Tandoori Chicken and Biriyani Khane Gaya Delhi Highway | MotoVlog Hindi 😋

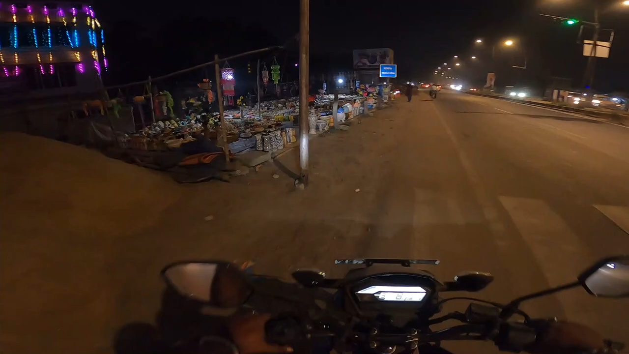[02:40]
दिल्ली हाईवे से जाते जाते रास्ते पे ऐसे मिल जाएगा बहुत सारे दुकान,
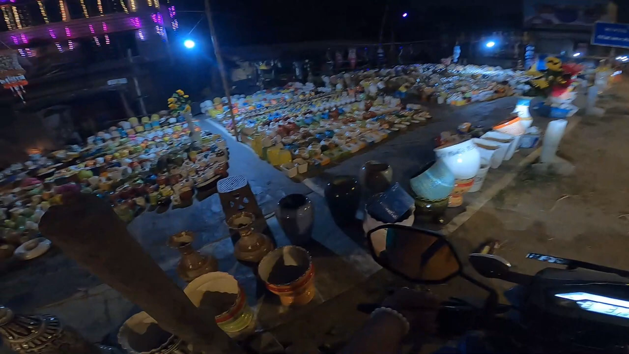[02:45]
यहाँ पर देख सकते हो बहुत ऐसे हैंडक्राफ्ट का चीज़ यहाँ पर मिलता है दोनों साइड पे, दिल्ली हाईवे के दोनों साइड में आपको ऐसे मिलेगा।
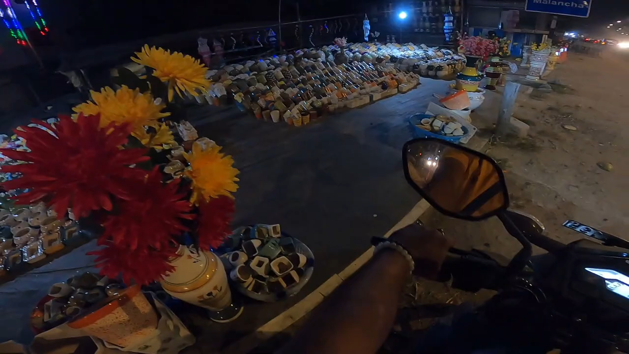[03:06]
यहाँ पर भी एक दूसरा दुकान है, ये भी देखो यहाँ पर ही बहुत कुछ रखा हुआ है।